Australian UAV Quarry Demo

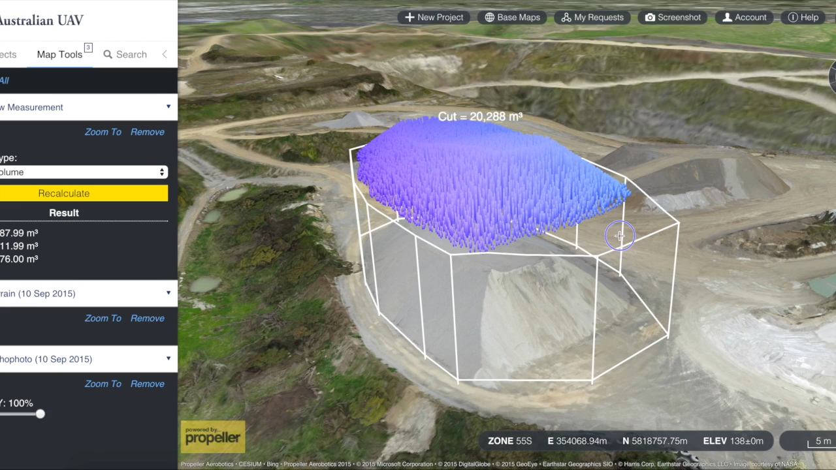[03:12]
So these area definitions can be saved and rerun over time to do your change detection and end-of-month reporting. And just having the entire site digitized in the computer just allows you to run all sorts of analysis,
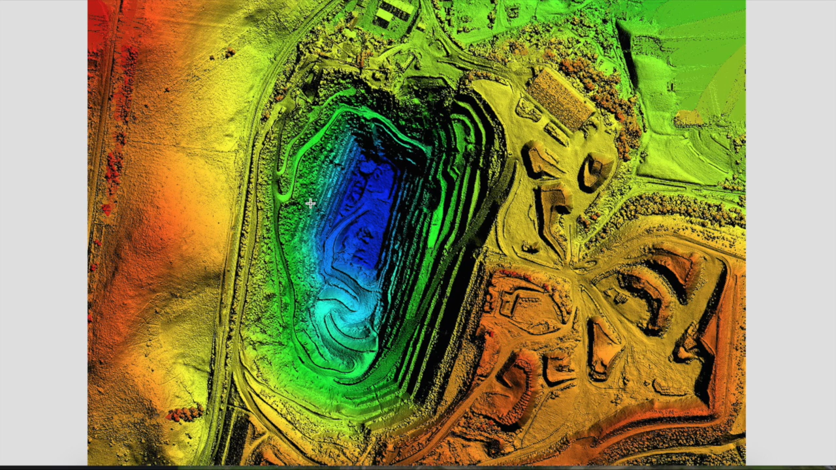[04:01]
DSMs and DTMs like this that you might be familiar with. And aside from the data and the quality of the data, the other thing to talk about is its accessibility.